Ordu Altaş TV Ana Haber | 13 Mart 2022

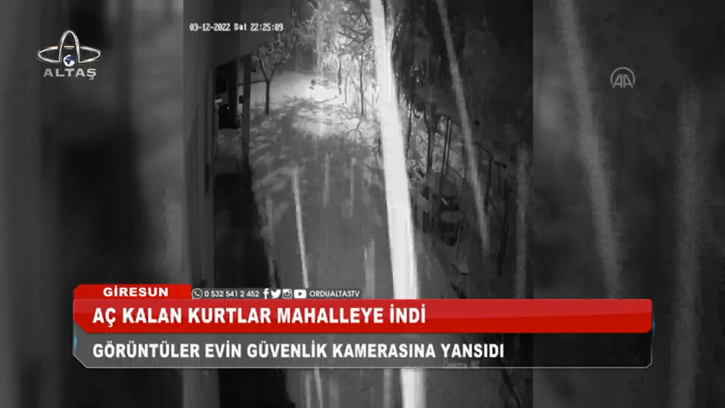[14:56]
Güvenlik kamerası tarafından kaydedilen bu görüntüler komşu ilimiz Giresun'dan. Pirazizi ilçesinde kan nedeniyle yiyecek bulamayan kurtlar mahalleye kadar indi.
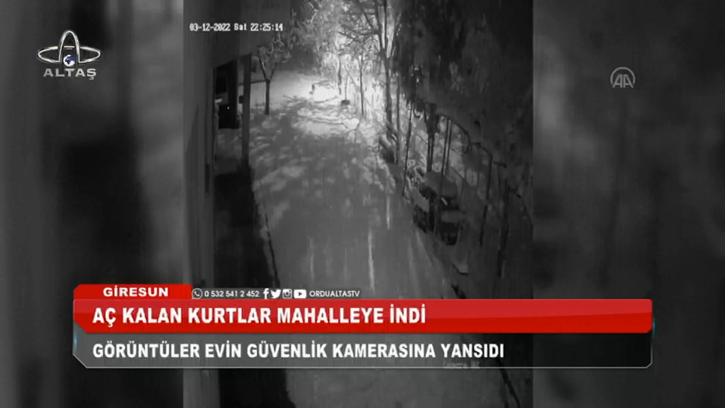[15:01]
Kentte bir süredir devam eden karın etkisiyle aç kalan iki kurt, ilçenin Yeni Mahalle Karapınar mevkisinde görüldü. Fındık bahçesinden geçen iki kurt, mahalledeki bir evin kapısına kadar geldi. Kurtların ilçedeki görüntüleri evin güvenlik kamerasına yansıdı. İlçede Şubat 2021'de de karın ardından 6 kurt aynı evin bahçesine gelmiş ve güvenlik kamerasınca görüntülenmişti.